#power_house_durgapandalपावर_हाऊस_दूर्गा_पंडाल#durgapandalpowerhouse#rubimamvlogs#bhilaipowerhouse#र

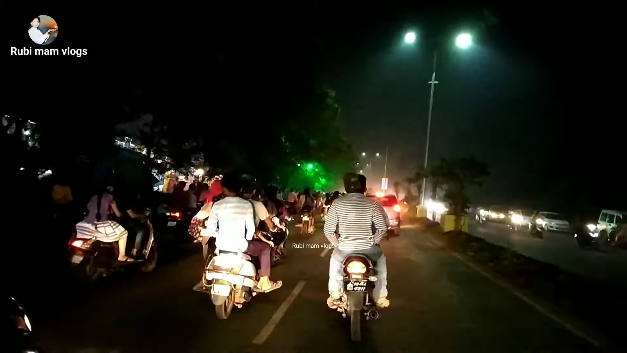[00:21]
और हमारा जैनिस शुरू हो गया रास्ते में हमें काफी ट्रैफिक मीला और पावर हाउस पहुचने में काफी समय लग गया और यहां पर जो भीड लगा हुआ